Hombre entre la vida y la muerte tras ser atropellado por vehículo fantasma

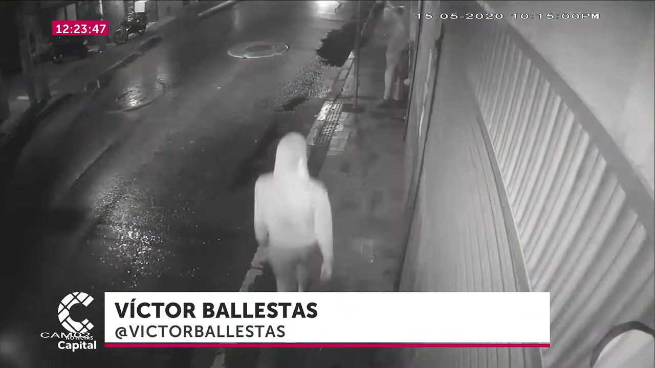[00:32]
El pasado viernes 15 de mayo, cuando salía del trabajo en motocicleta y se disponía a recoger a su esposa en el barrio Bilbao, en Suba,
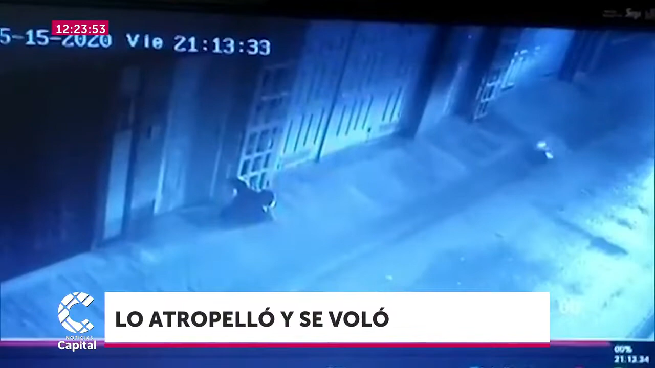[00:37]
fue arrollado por una camioneta a dos cuadras de su destino.
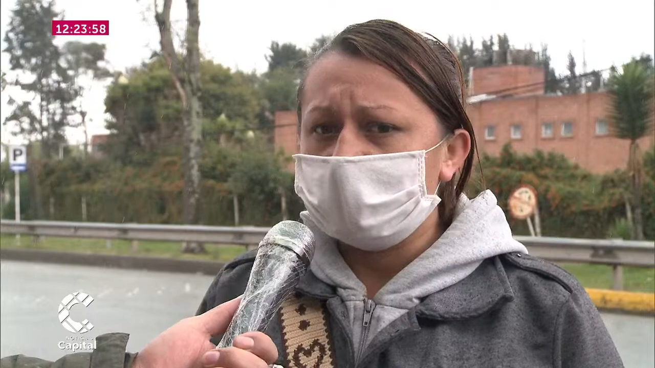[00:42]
Tiene una pierna, se la destrozó, se la volvió nada, le tienen que poner placas. Del momento solo se logra apreciar el casco que rueda por la calle 143 y
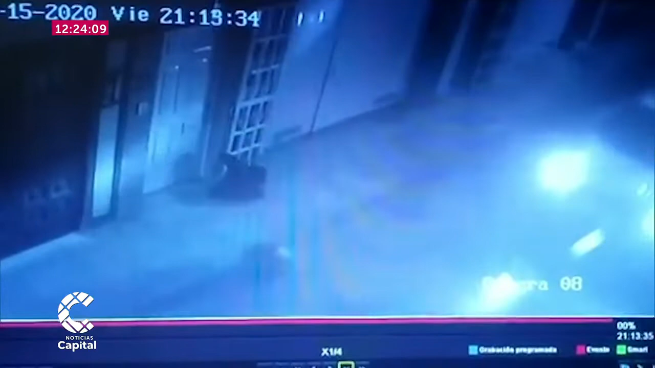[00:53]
algunas características del vehículo que no paró para auxiliarlo.
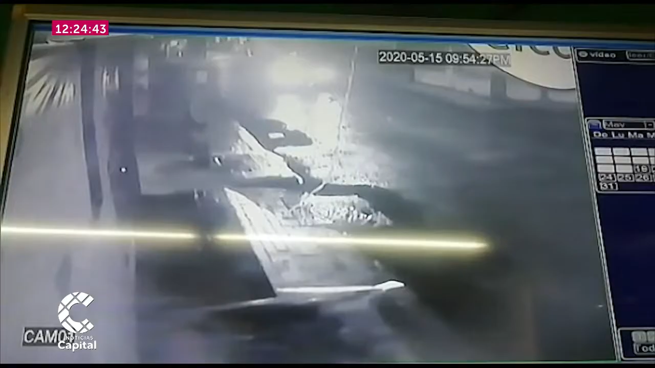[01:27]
Al parecer sería una persona del sector por donde ocurrió el accidente,
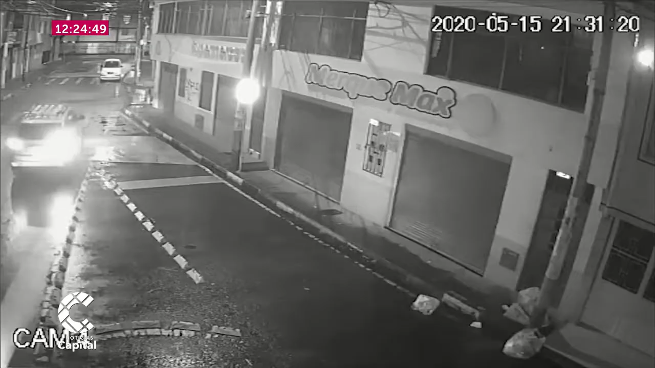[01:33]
porque se le ve entrar y salir en varias oportunidades. Pues que la policía nos ayude a buscar, a encontrar el responsable de los hechos. La policía de tránsito reiteró a lo que se